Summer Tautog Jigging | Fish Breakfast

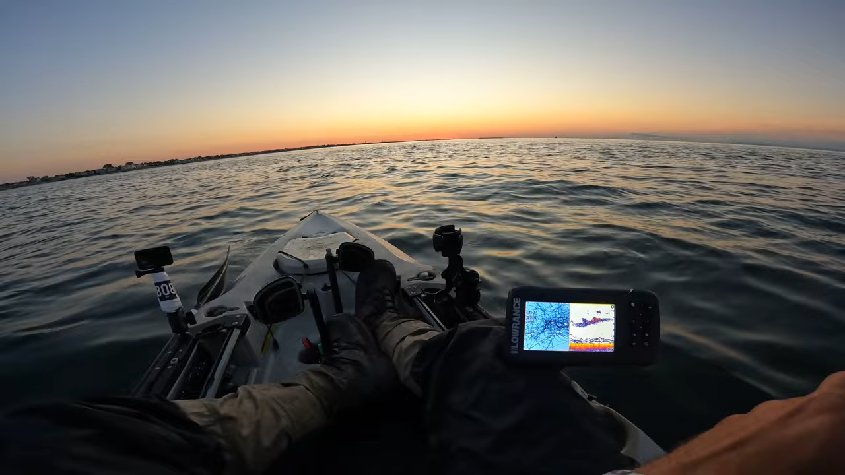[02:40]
Seems like they're kind of smaller marks, but you never know. The current is really ripping today. Very fast. There's a fish. Nice fish, too.
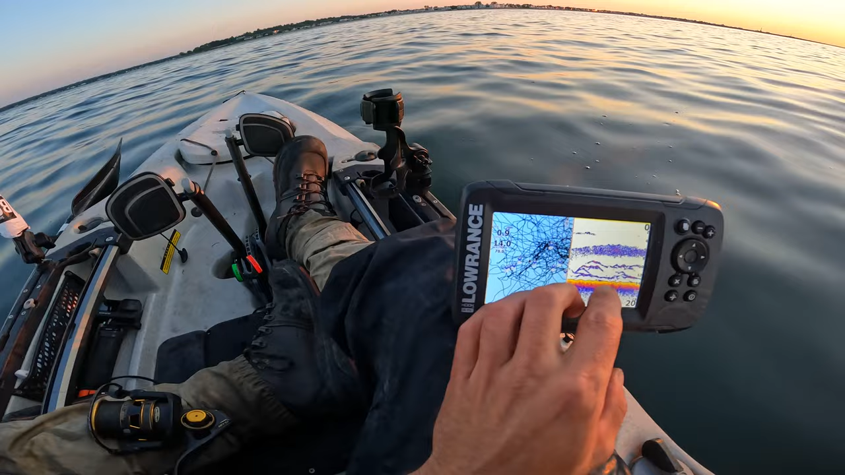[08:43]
They're pretty small. I'm right on top of them. Might be able to vertically jig it. But they really like that snap retrieve, the striped bass. There's something about it. It's like that vibration of the jig head rather than the vertical retrieve, which I think that they're a little less interested in usually. But you never know. Gotten them vertically jigging too. There's a fish. We just got one.
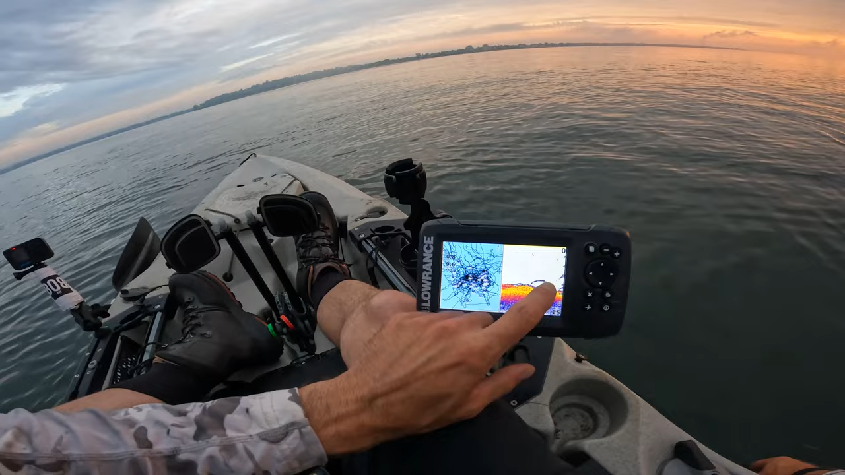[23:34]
It's kind of what they're doing right now. You see them? They're underneath. It's pretty common for them to do that. Yeah, bluefish bit it off and then he came and grabbed it.
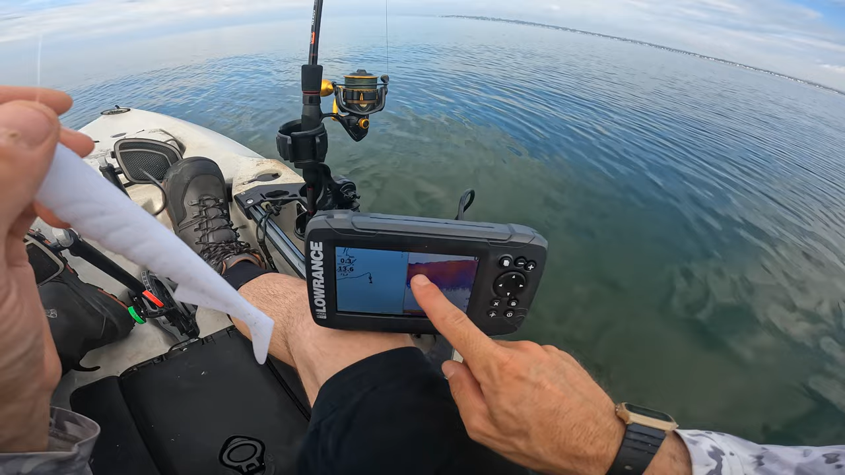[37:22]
Yeah, you can see it. It's all rain bait. Okay, so when you see them pushing it around like that, you try and get underneath it.